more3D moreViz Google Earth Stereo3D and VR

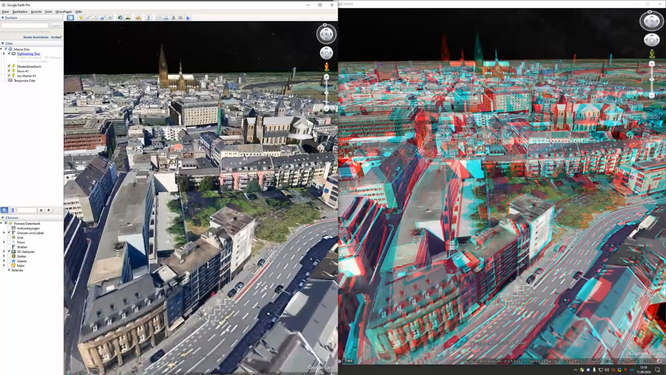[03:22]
Make the following settings inside of Google Earth.
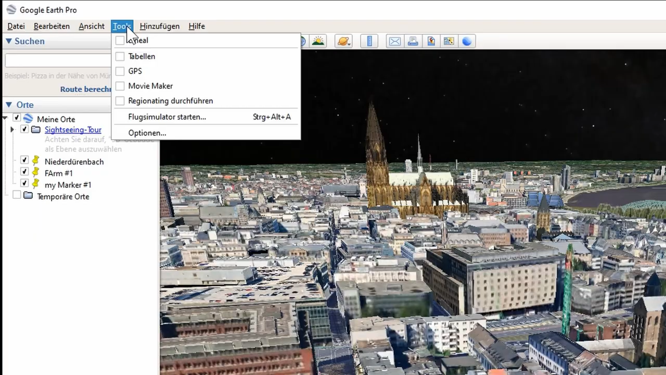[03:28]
Open Tools and Options. Set the graphic mode to
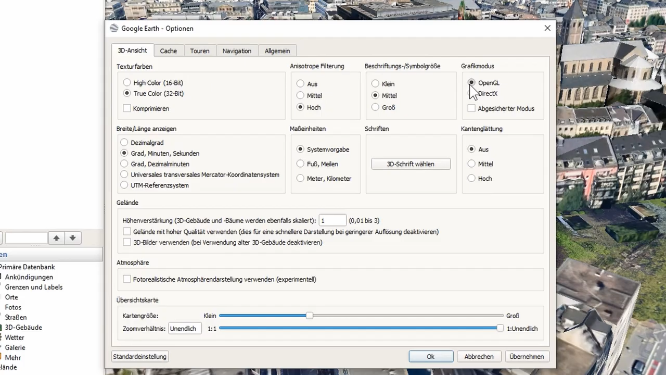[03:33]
OpenGL and uncheck Use 3D Imagery. You can then use the M key on your keyboard to bring up the stereo control panel,
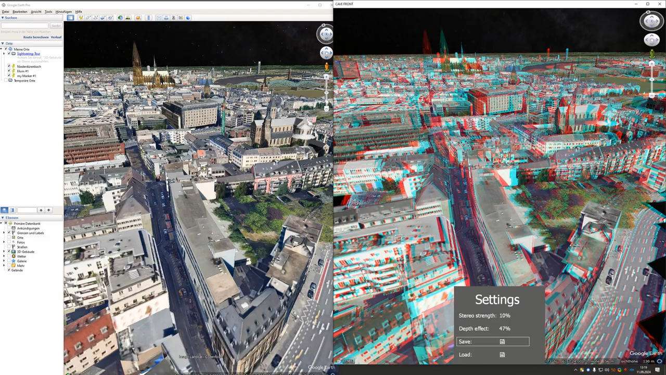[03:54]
which allows for a direct adjustment of the stereoscopic effect to your liking. You can also save the current settings for the next session. Let's switch over to the VR mode.
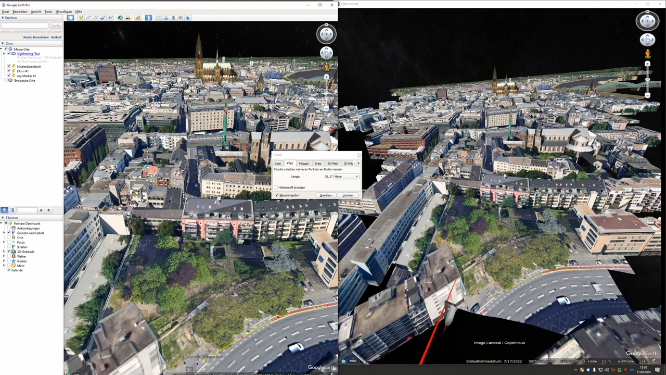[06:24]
We can, for instance, place a marker here, which will then be saved globally. And we can, of course, give it a name, Köln.
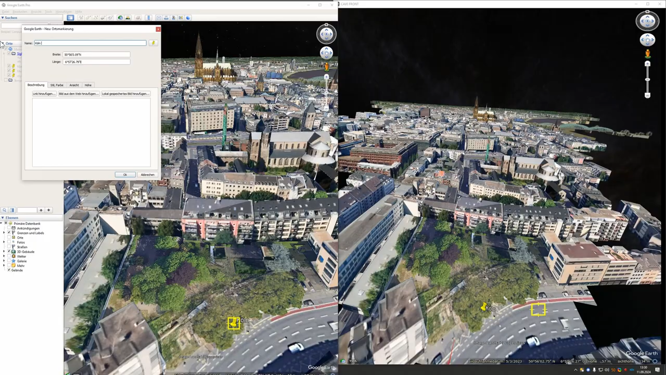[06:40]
Marker number one, which then also allows to easily switch between places.